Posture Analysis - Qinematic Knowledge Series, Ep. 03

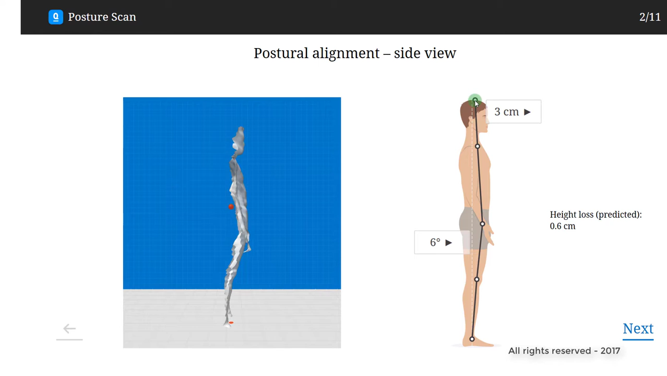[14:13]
In fact, I would suggest that the shoulders are in protraction.
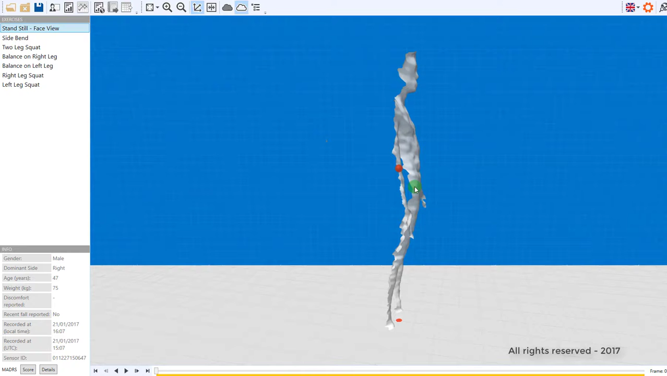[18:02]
very obvious that the pelvis is forward of the ankle.
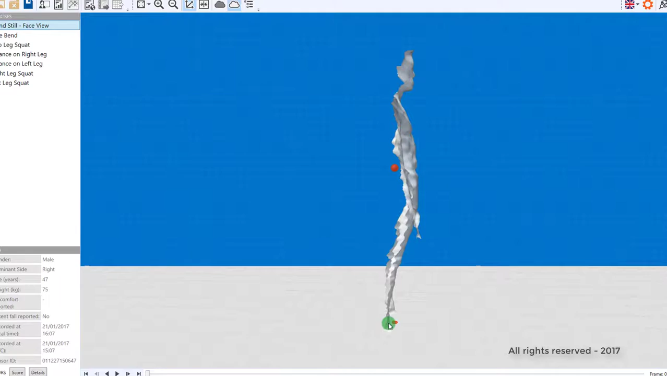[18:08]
There is more or less a straight line from the ankle all the way up to the hip. And then a backwards straight line from the hip to the shoulders. And then anatomically, I would suggest that the neck itself
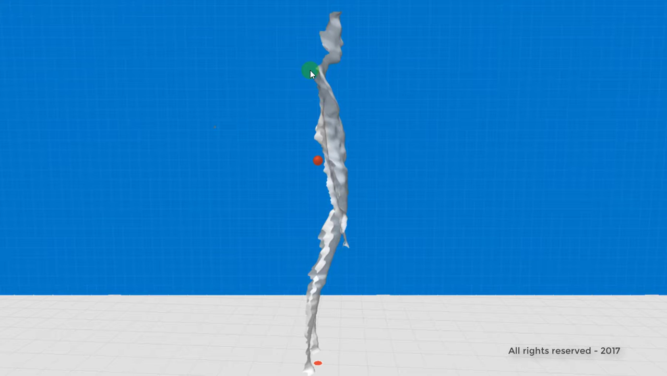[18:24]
sits around about here and up to the ear and the top of the head. This person has a forward head posture, a sway back.